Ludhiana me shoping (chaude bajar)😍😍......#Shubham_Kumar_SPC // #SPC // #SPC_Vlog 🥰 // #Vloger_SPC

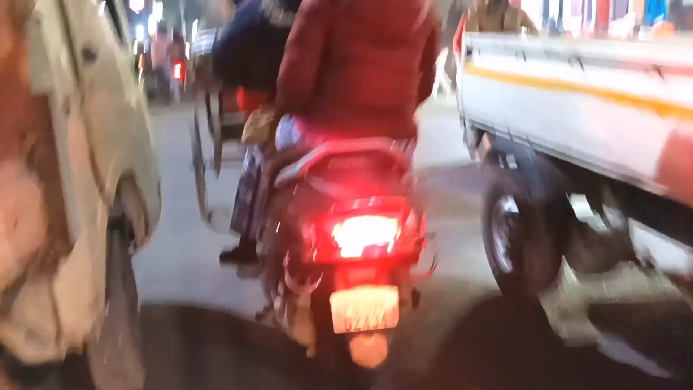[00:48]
सो गाइस हम लोग आ गए हैं बांस बाज़ार में। अभी देख सकते हैं अनजान जगह ये है।